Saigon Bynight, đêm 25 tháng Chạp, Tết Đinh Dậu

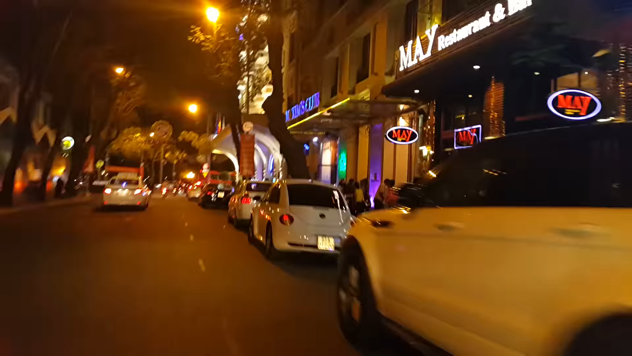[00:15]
Đường Đồng Khởi với Bình Đằng ngày nay không phải là khách sạn mà sẽ
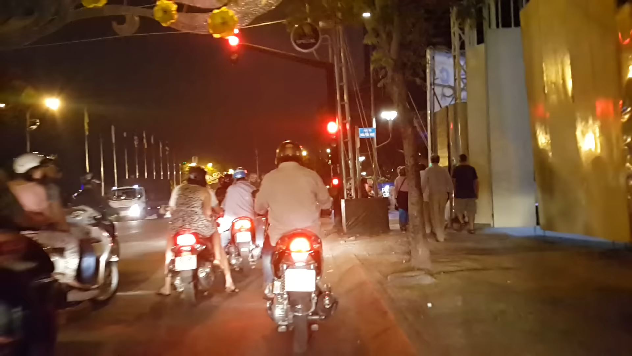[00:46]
đầu đường qua Nguyễn Huệ nè quý vị.
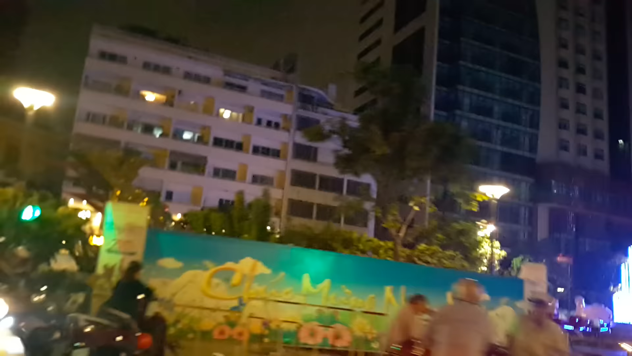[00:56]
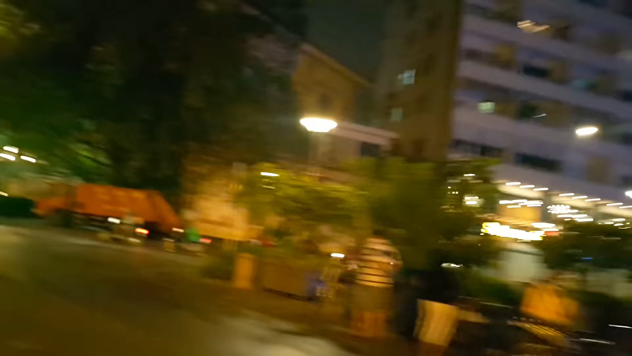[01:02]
Rồi bên tay trái là cầu Khánh Hội.
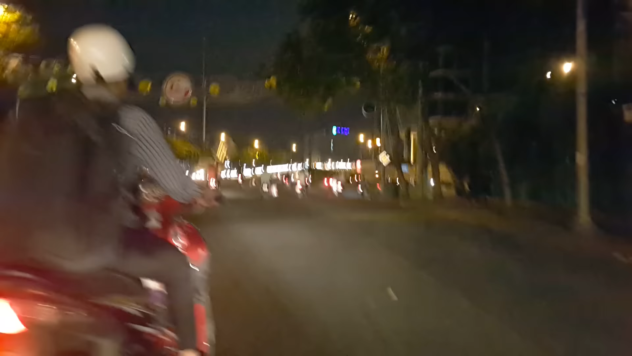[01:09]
Qua quận 4 đó. Bây giờ rẽ phải này là đi qua đường Hàm Nghi.
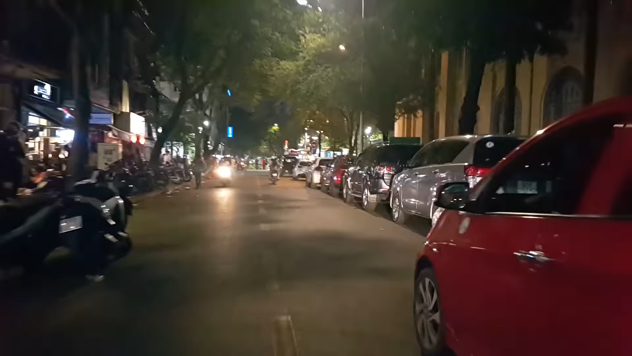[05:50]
Và đây là đường Ngô Đức Kế nha quý vị.